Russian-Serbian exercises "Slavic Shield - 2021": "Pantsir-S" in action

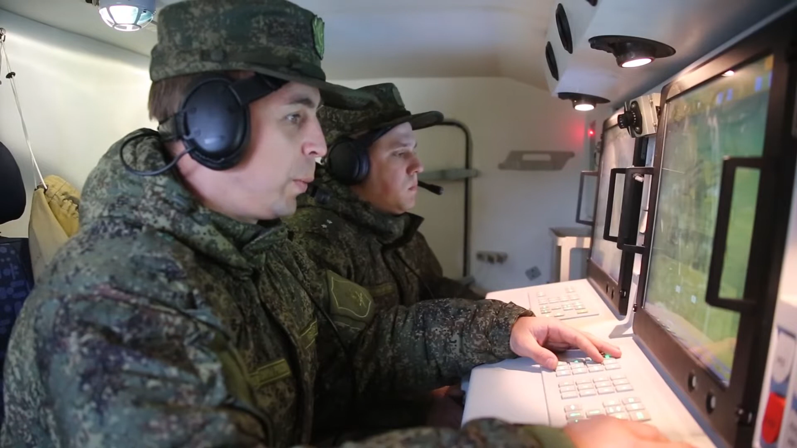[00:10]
Есть цель азимут 152, дальность 15, высота 2. Есть цель по первому пуску разрешен. По первому пуск. Пуск.